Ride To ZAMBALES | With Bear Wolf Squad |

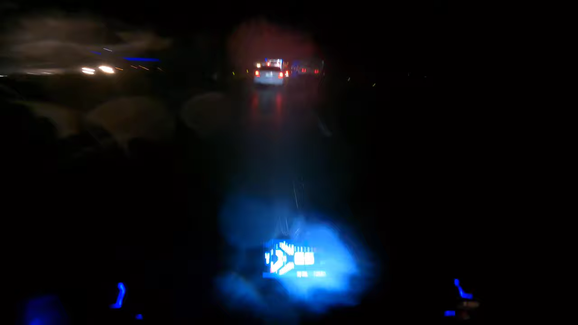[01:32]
At sa unang gasolinahan na madadaanan natin, hinto muna tayo doon para magpatila.
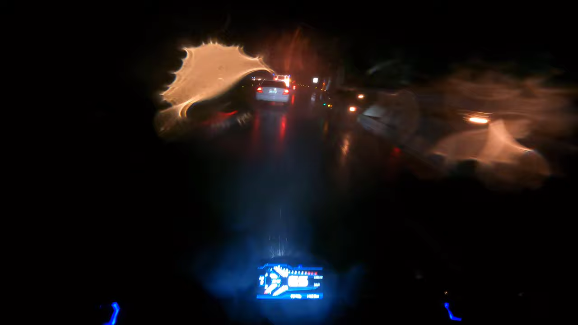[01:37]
At ito na tayo, patila na muna tayo dito.
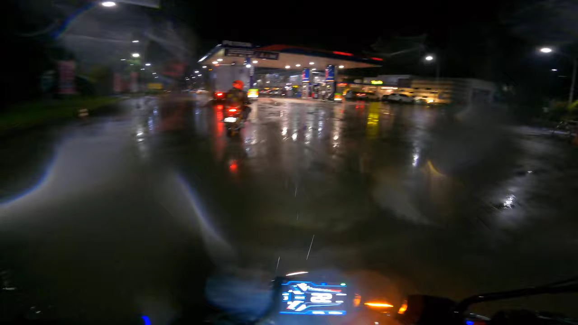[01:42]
Medyo delikado ng bumiyahe dahil masyado na malakas yung ulan.